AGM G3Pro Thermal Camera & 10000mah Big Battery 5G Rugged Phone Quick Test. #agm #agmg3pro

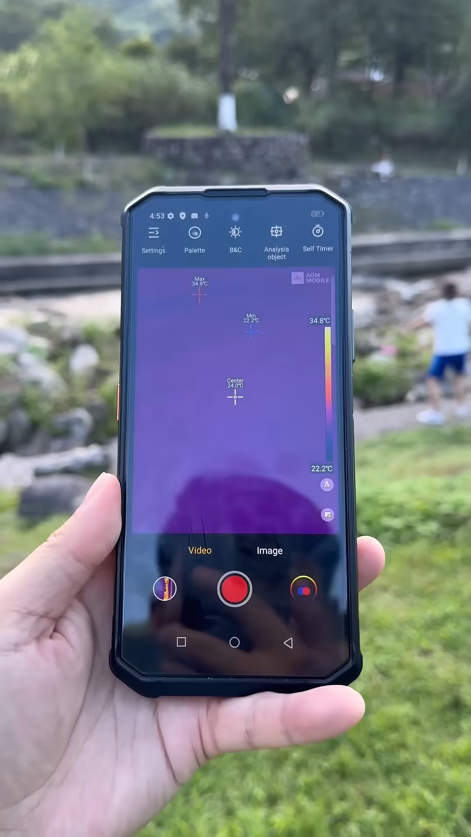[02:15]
On screen: scale top 34.8°C, scale bottom 22.2°C
Here is a thermal image, some time channel, the river,
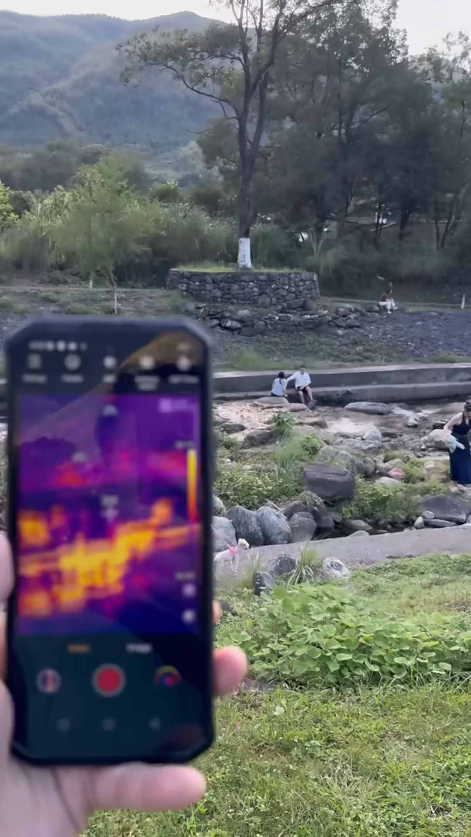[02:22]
and people, the dog.
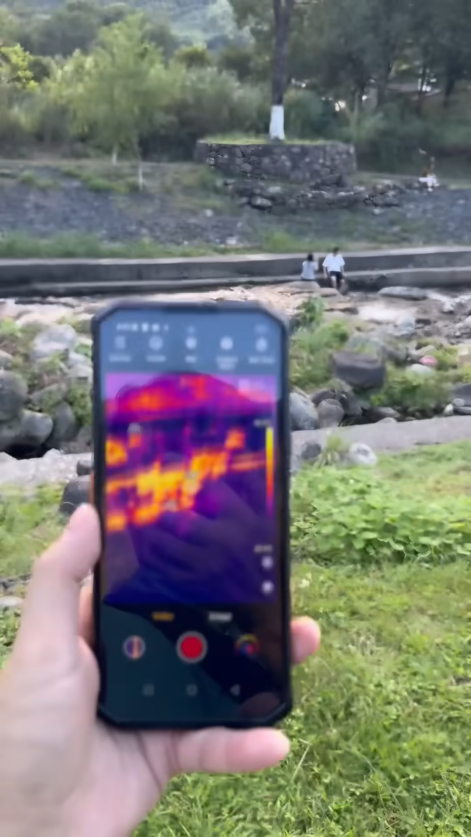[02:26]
Okay, this is the glass. Different. The more temperature,
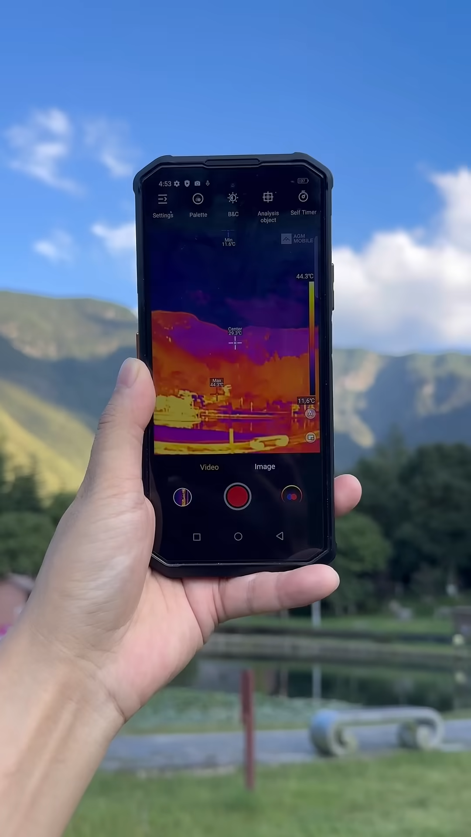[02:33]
On screen: scale top 44.3°C, scale bottom 11.6°C
the higher the temperature, the darker the image and the color.